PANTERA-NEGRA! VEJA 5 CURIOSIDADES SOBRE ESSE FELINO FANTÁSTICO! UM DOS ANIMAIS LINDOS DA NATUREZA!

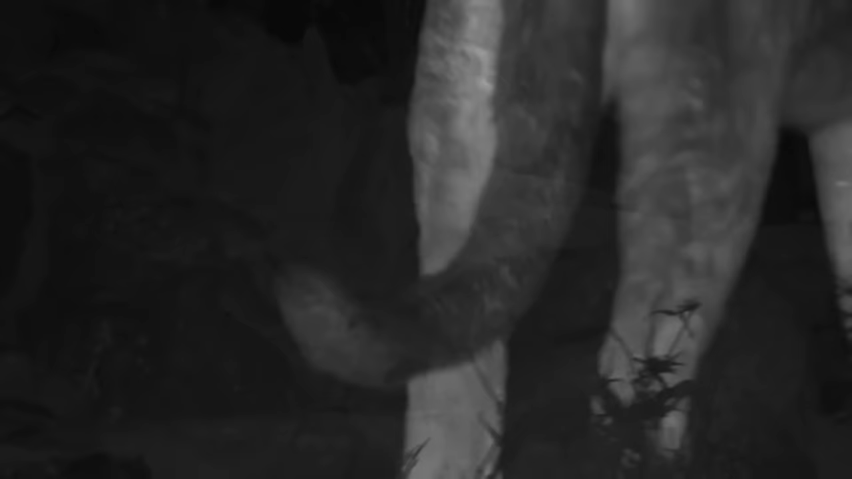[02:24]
caça animais de pequeno e médio porte para se alimentar.
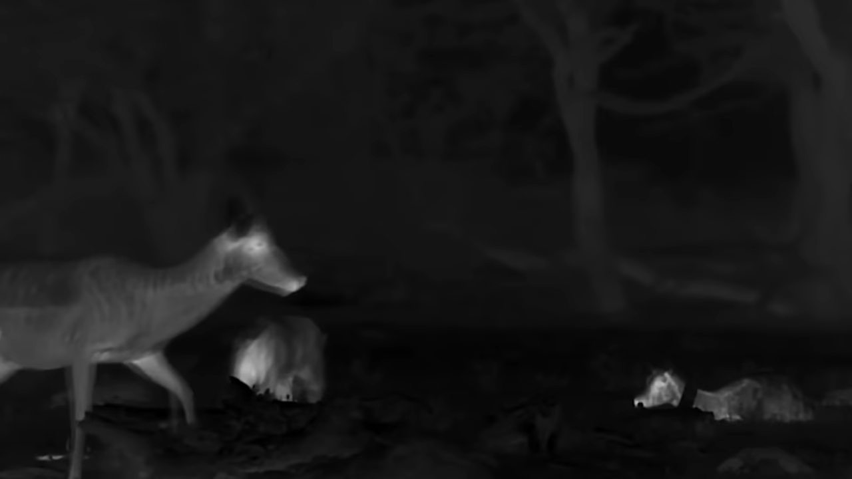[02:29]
Dependendo da região em que vive, ela pode predar antílopes, javalis, coelhos e aves.
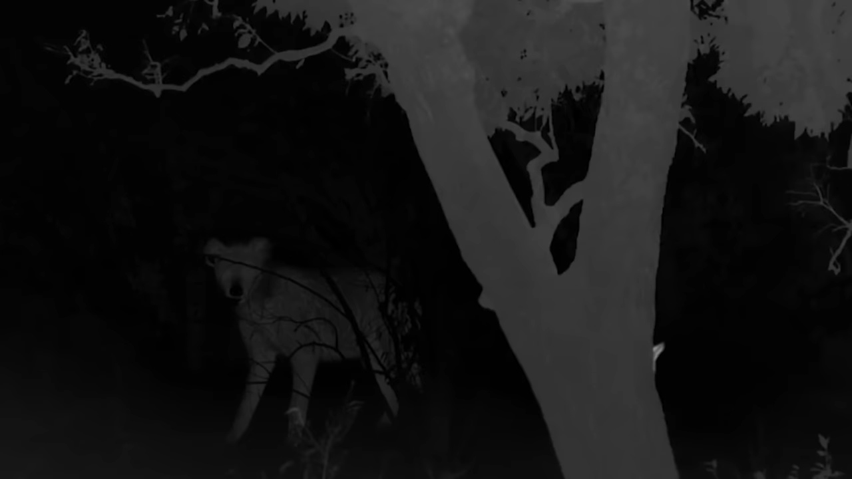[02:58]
e para ficar à espreita, observando e se preparando para atacar suas presas.
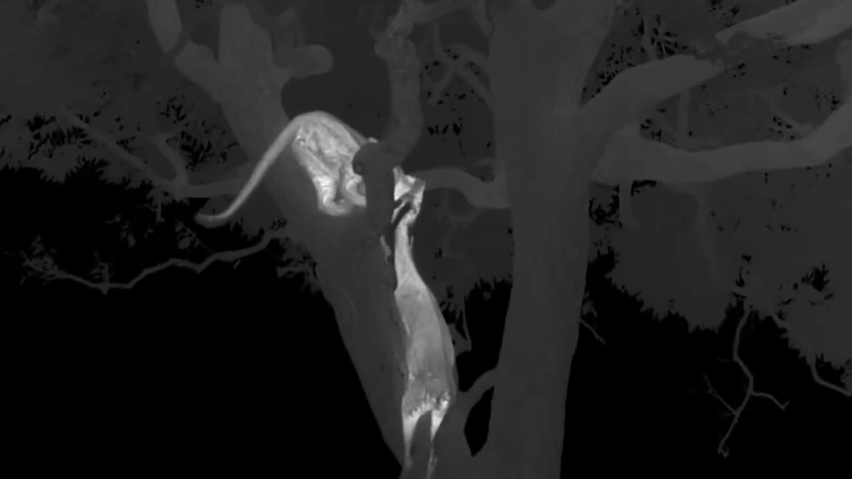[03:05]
Além disso, suas unhas são tão fortes que ela ainda consegue escalar,
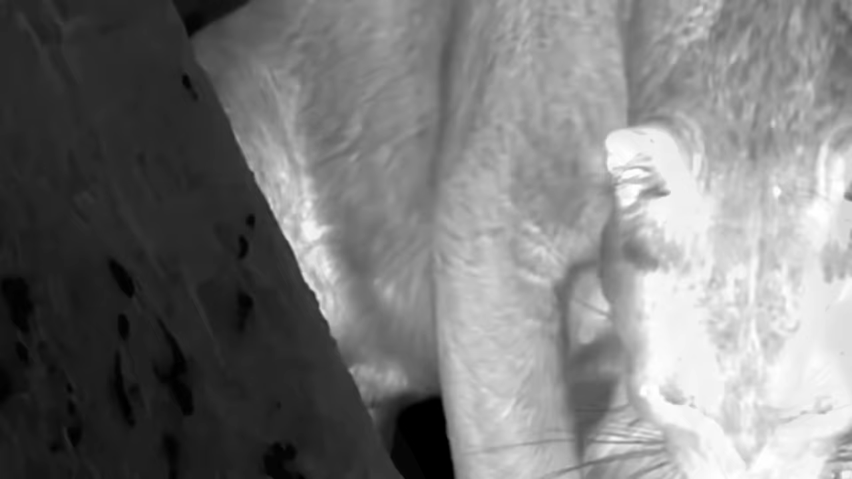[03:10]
levando sua caça para comer em segurança no alto de uma árvore.